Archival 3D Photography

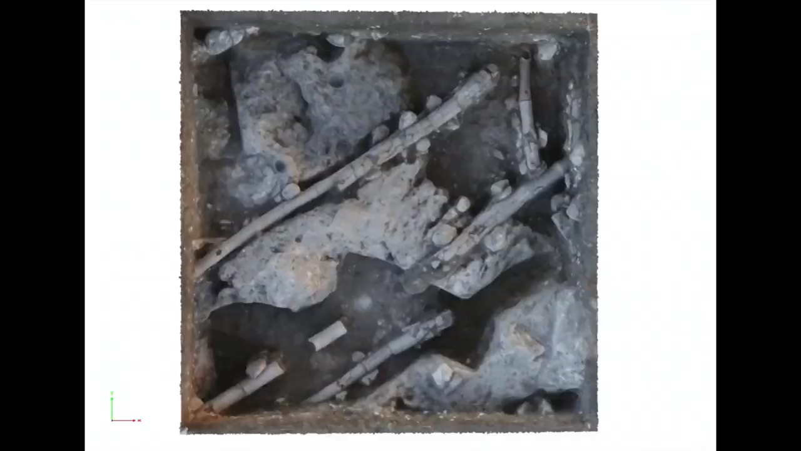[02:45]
So this is some archaeology from a Roman fort located in Israel.
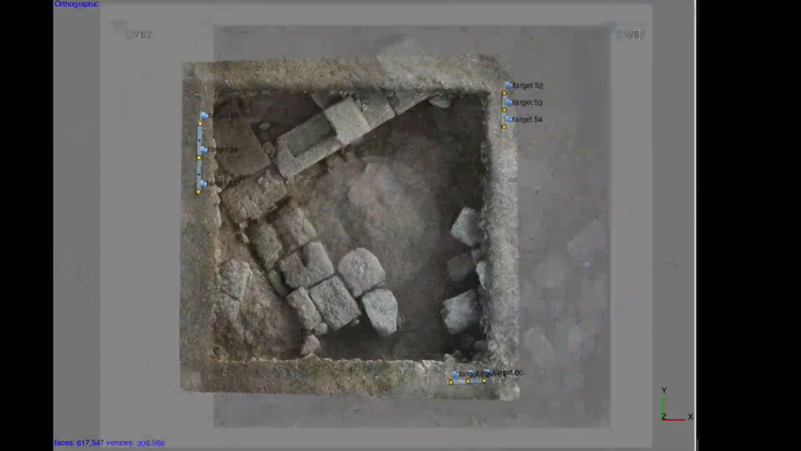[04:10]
We can move around the 4x4 meter square and inspect the architecture from any angle.
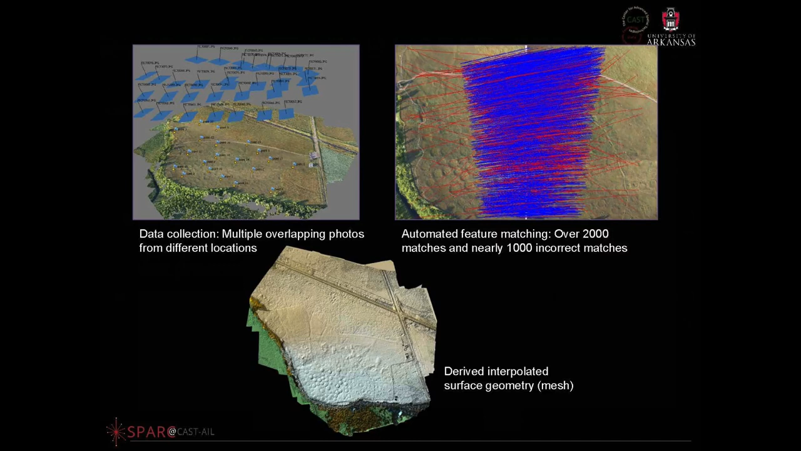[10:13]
The good news is that if you follow the rules, the entire process is almost completely automated. However, to derive an excellent quality 3D result, there is work to be done, which includes eliminating poor or incorrect matches between photos and other steps. But let's just not worry about that right now. So contiguous photos and lots of movement.
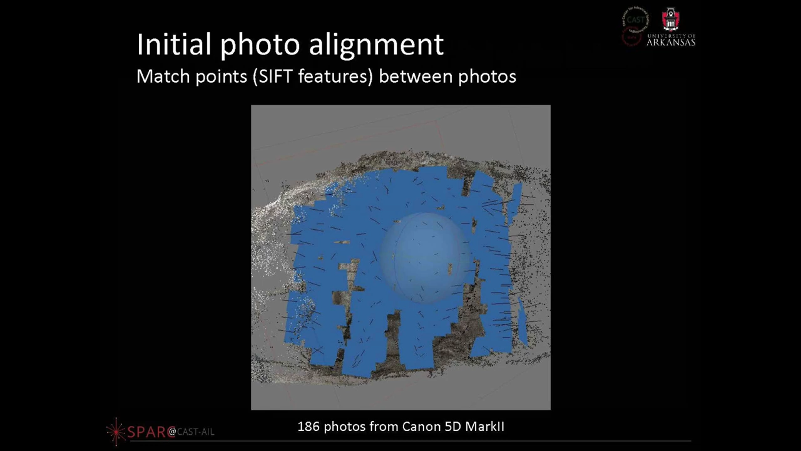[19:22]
The blue boxes represent each camera from 186 camera positions aligned by the software, and notice the tremendous overlap between the photos, but also notice that there are some gaps. The next step is to generate the sparse point cloud. Believe it or not, this is as easy as clicking a button inside the software.
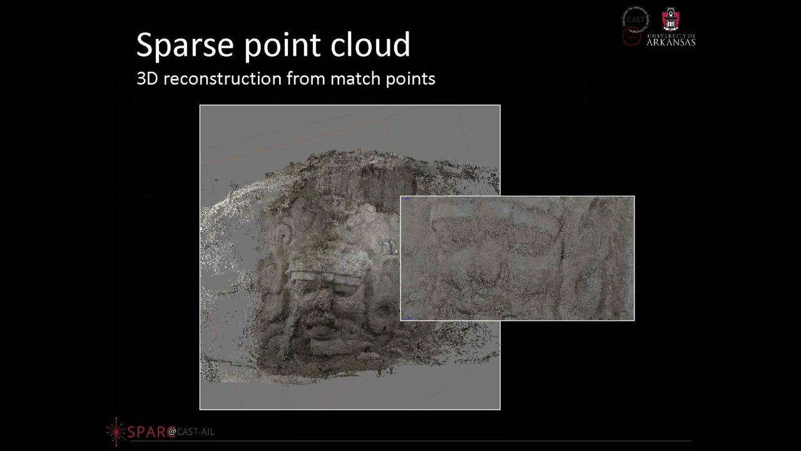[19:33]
What you're seeing is not a photograph, but actually the underlying 3D data as a cloud of points. Now, additional processing will bring the sparse point cloud up to a dense set of points,
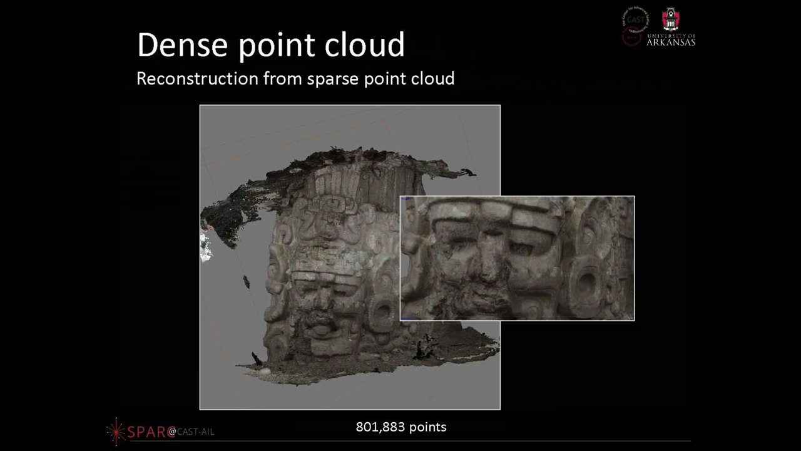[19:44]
and you really can go crazy with this and generate millions and millions of points, but generally a million points or so is fine. Next, the software will generate a triangular mesh by joining the points together. So in this model, we're seeing 12 million faces connected by over 6 million vertices,
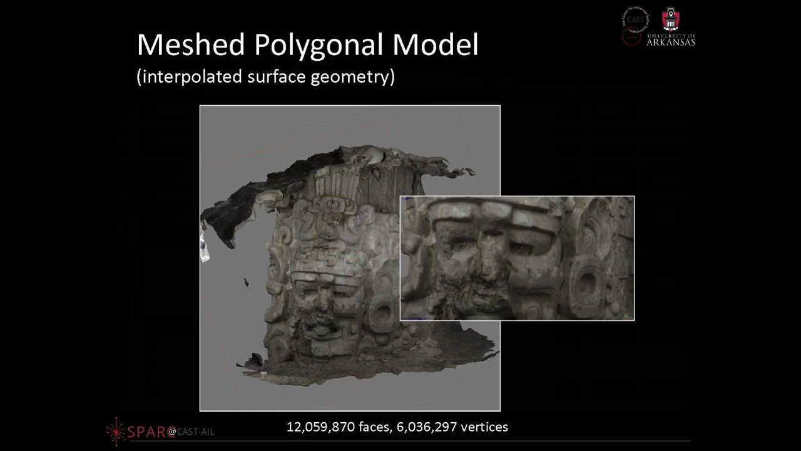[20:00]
so it's really starting to look like a three-dimensional thing. It's starting to look like the object itself. The final processing step is to add back the texture, and we'll cover that in a different tutorial as well.